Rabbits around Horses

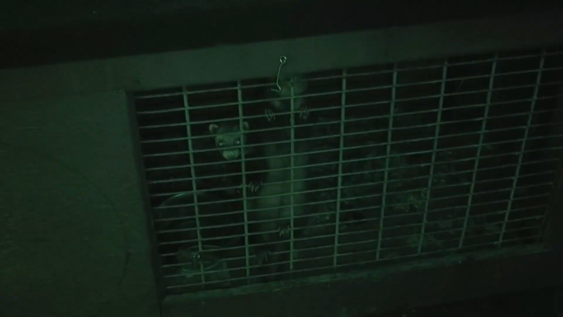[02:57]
Right, I put the night vision on because it's a little bit dark now. So here's the rabbit. I'm going to chuck her into the girls.